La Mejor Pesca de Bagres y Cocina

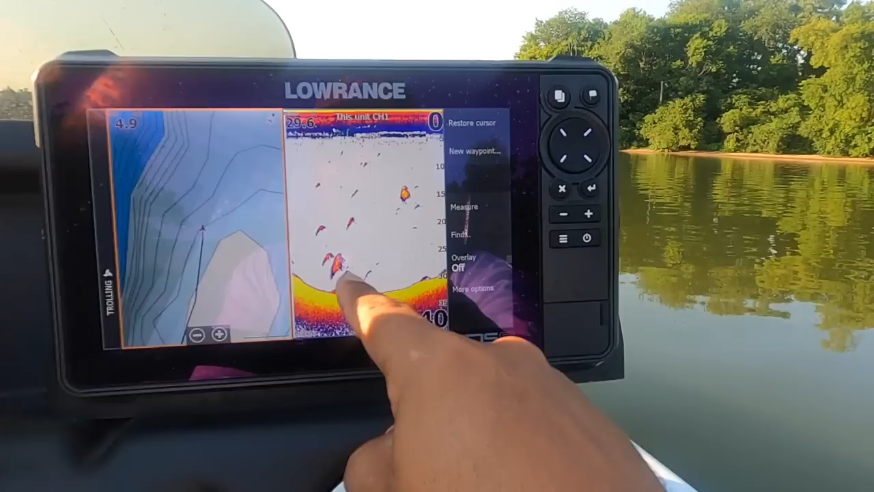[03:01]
Aquí hay peces. Estos deben de ser. Ah, pueden ser. Así como están, pueden ser y como se miran. Yo pienso que son.
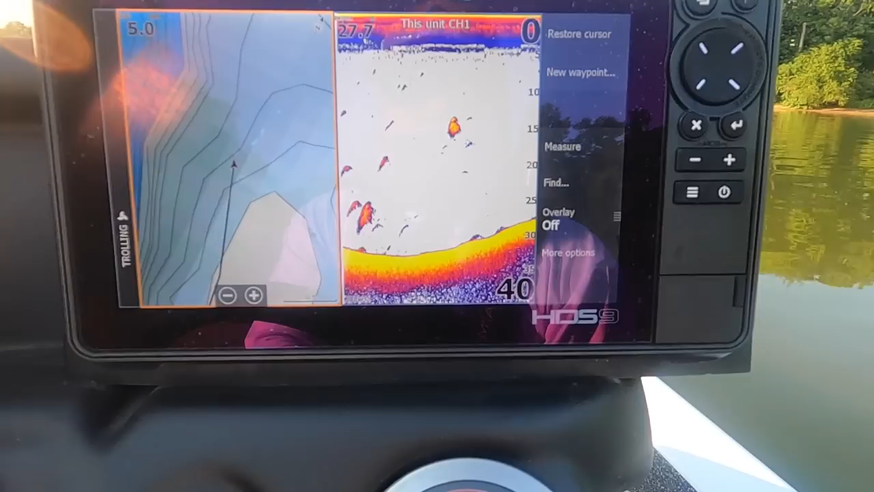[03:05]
Sí, pero ¿qué serán, Bass. No, no son bass.
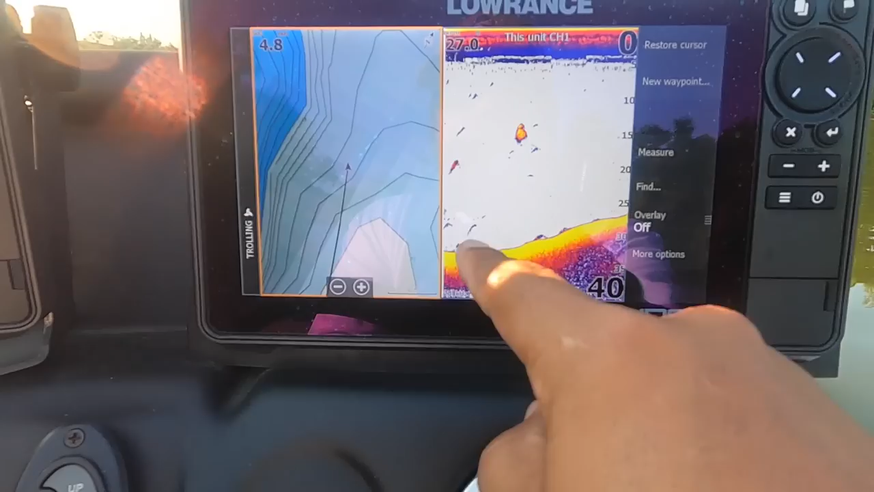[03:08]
Van a ser a la profundidad. Pueden ser stripers o bagres.